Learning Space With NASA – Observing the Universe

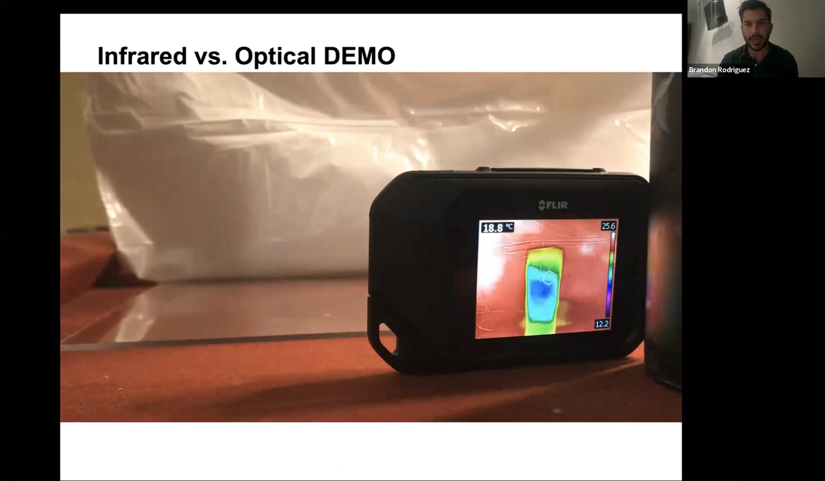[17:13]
On screen: spot 18.8°C
And that might look something like this. So this is a cup full of ice. And what I'm doing is I have an infrared camera on it. And if I put a plastic bag over it, maybe some stellar dust, if you will, you can still see that it's cold through the bag. But using plexiglass, which is a filter, I can turn off, if you will, that being able to see the temperature of the cup in the background, which is pretty cool to think about.
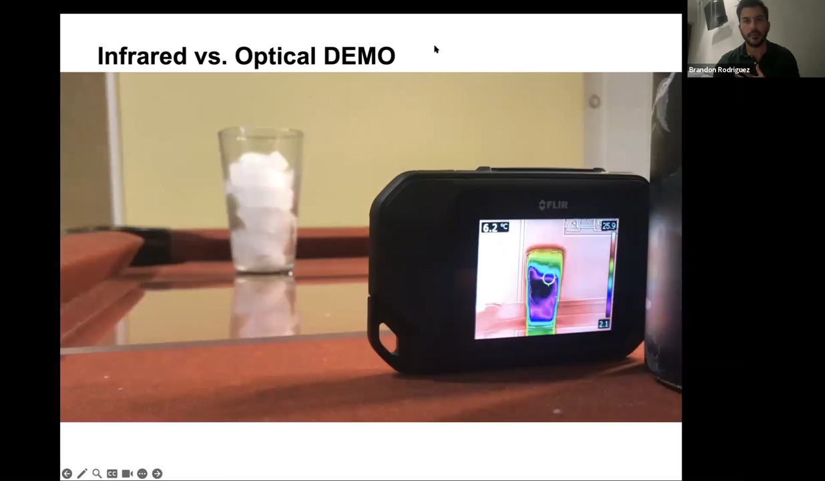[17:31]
So, you know, again, this is how we use light to study across different stars and sky and so forth.